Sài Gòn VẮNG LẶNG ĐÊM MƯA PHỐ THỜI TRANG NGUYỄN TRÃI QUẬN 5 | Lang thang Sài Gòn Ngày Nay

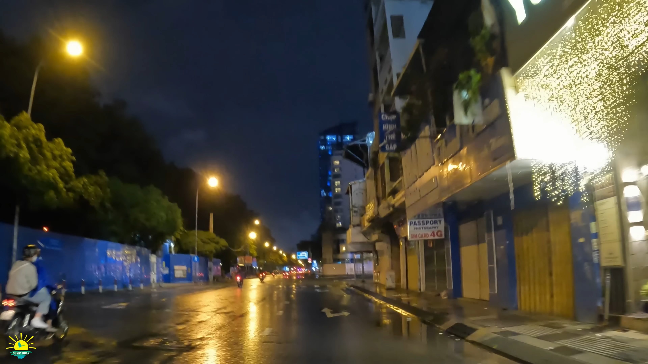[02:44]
Giời về ga Hòa Hưng thôi. Trước mặt anh chị đó là khách sạn New World. Ở đây là về phụ động Thiên Vương.